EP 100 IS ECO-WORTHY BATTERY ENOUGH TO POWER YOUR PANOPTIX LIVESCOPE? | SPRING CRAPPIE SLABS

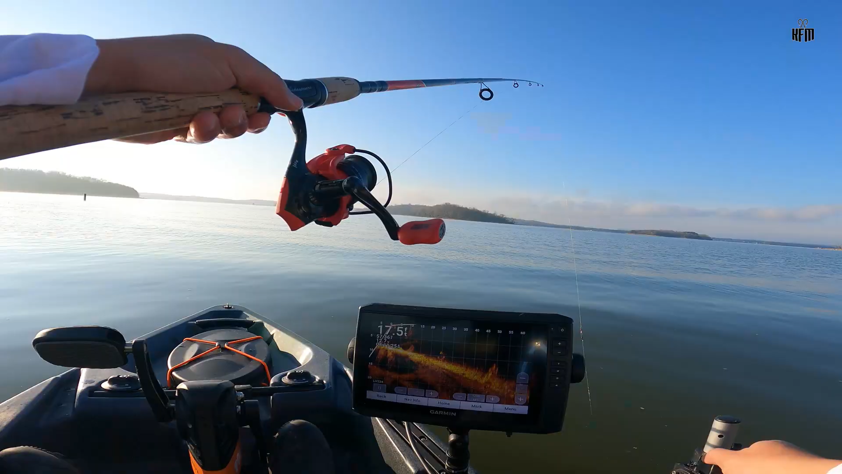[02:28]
I think there's some crappie here, guys.
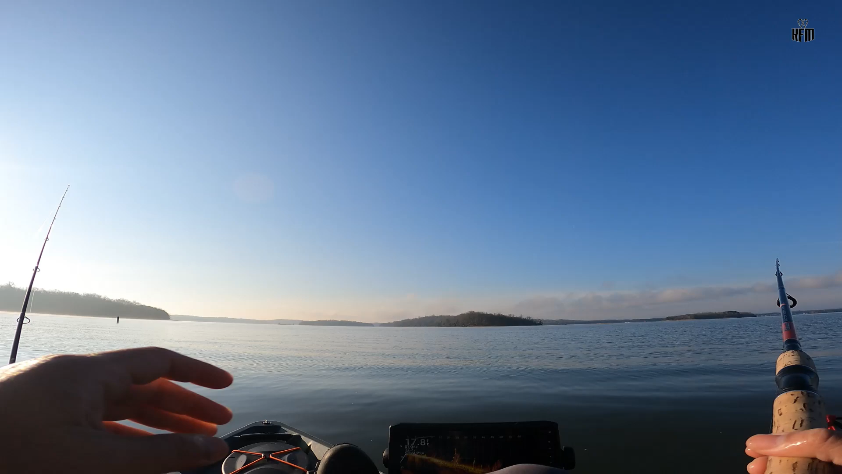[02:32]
Have to check it out. Found them.
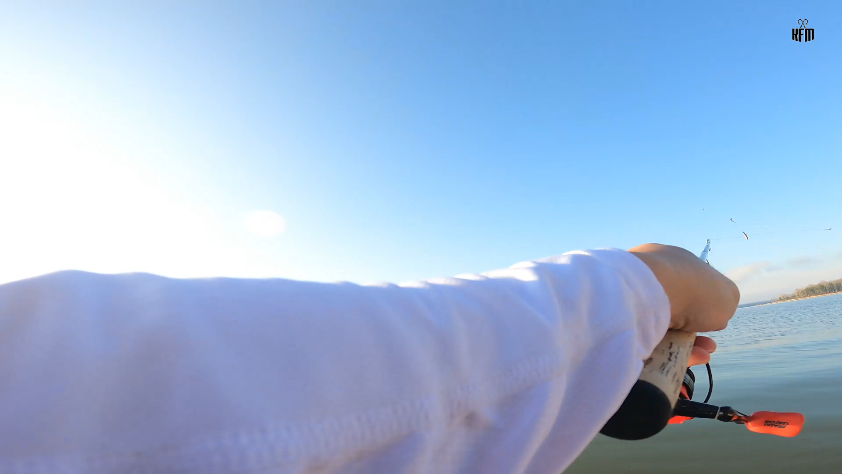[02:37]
Found them.
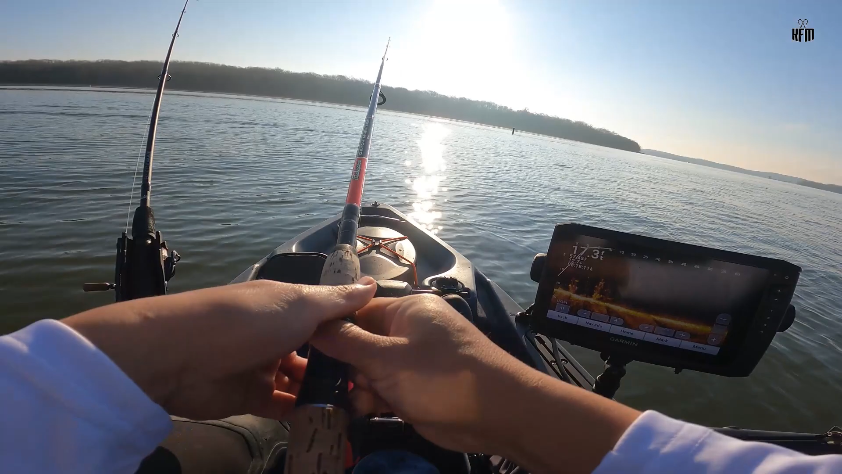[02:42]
Come on. There's a fish. Finally.
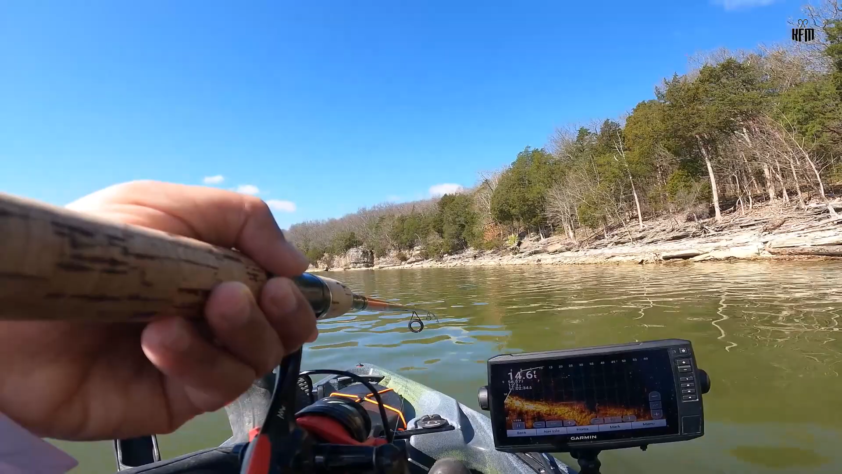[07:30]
There's a fish. There is a fish.
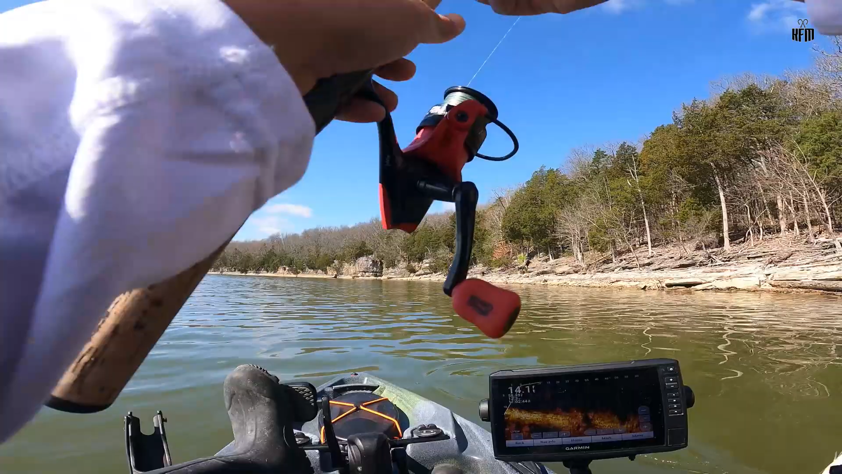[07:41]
The yellow bass. A yellow bass.
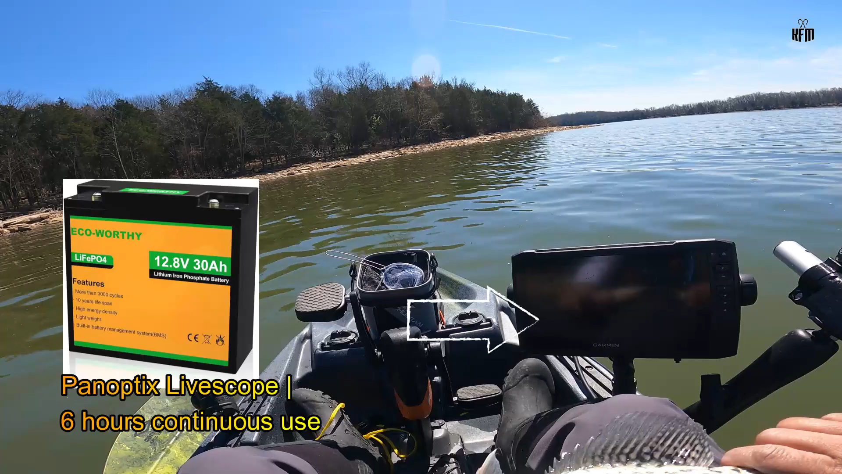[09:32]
On a side note, guys, our Echo-worthy 30-amp, 12-volt battery lasted us about six hours of fishing. 13 and 3-fourths. 13 and 3-fourths fish.